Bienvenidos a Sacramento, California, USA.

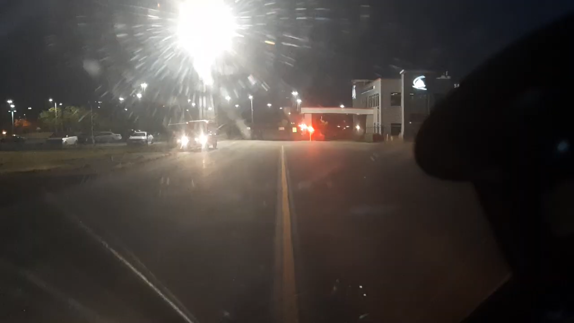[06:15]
Estamos llegando a la plataforma. Tenemos nuestra ambulancia aquí del lado izquierdo. Estamos un poquitito afectados por la luz de la plataforma, de los hangares.